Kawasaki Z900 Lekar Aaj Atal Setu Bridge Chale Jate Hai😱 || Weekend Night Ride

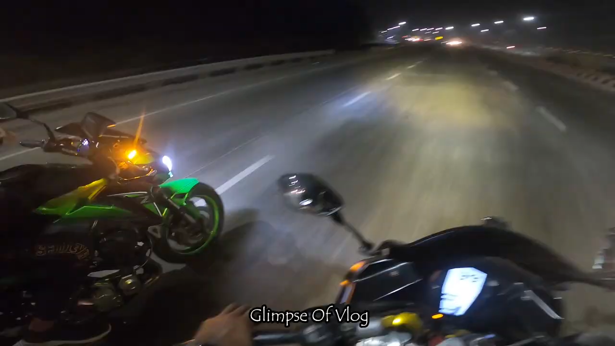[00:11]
अरे उधर बाइक अलाउड नहीं है और ये अलग
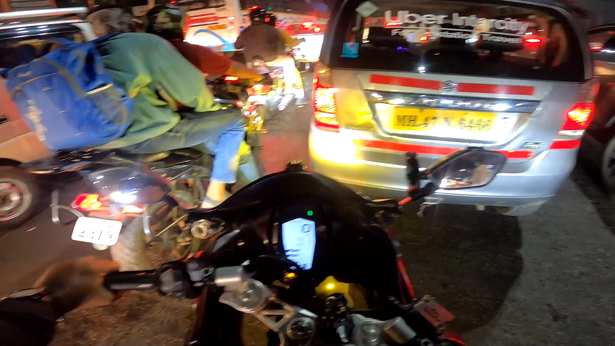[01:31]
ये लोग आगे हमारे सुपर मिटियोर है, रॉयल एनफील्ड की हाई सेगमेंट बाइक विथ ड्यूअल साइलेंसर दिख रहा है। यस ड्यूअल साइलेंसर से एंड अ बिग इंजन।
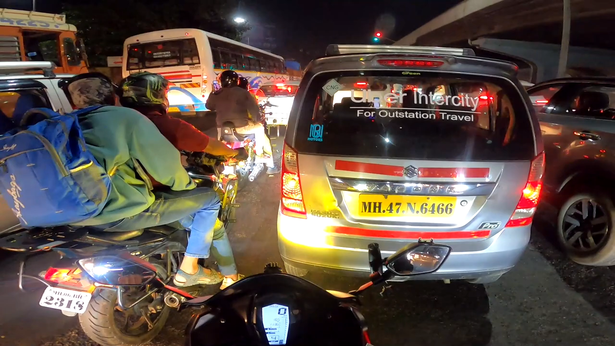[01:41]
चलो यार रात में भी सिग्नल, और सिग्नल तो सिग्नल ट्रैफिक, श्रीनाथ मेरी जान ले लेगा कसम से, उसको मैंने कम से कम आधा घंटा होने आगे रहेगा, वो रुका है उधर।